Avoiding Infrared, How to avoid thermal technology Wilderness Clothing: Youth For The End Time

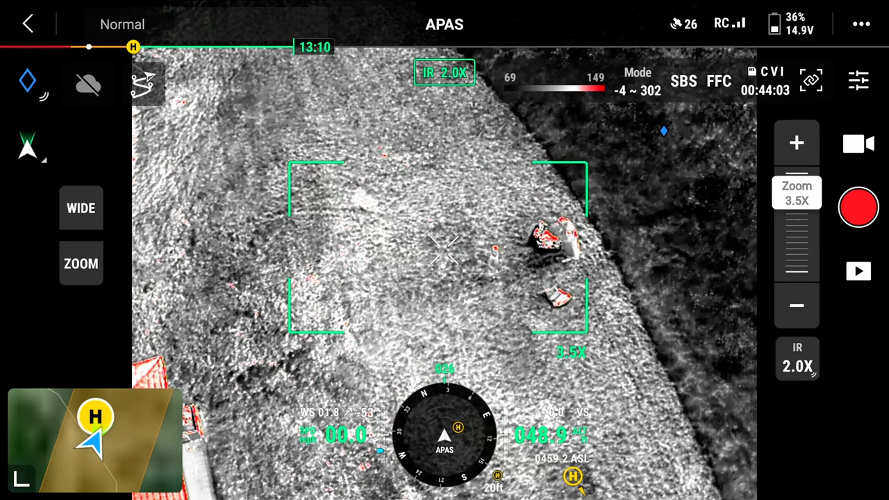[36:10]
If you're not moving... If I was on visual where he is right there, I could see him. With thermal out in the open, he disappears. Now, do that in the woods and you've eliminated both. Right. Completely. Okay. You can pick things up and come on back in. Thank you. When the helicopters, when they're searching, do they use the infrared?
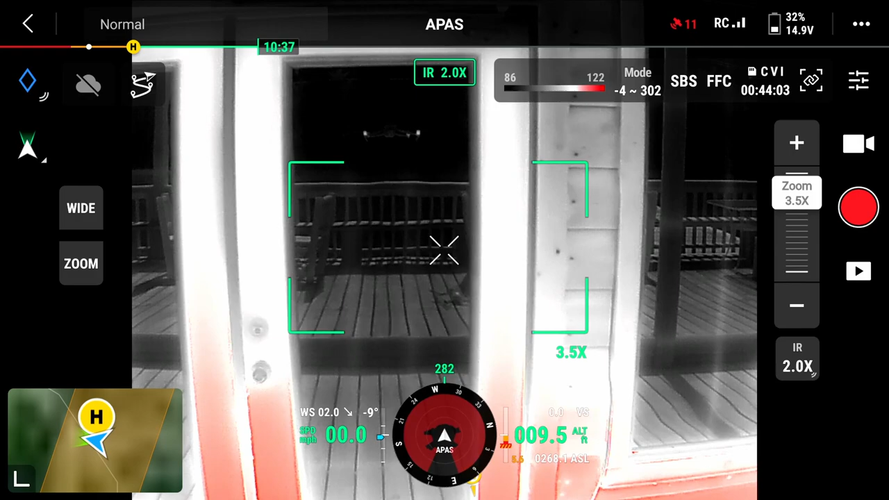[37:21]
That's what it looks like when you're looking at glass. We see nice reflections of what's behind us. We also see the reflection of the drone there.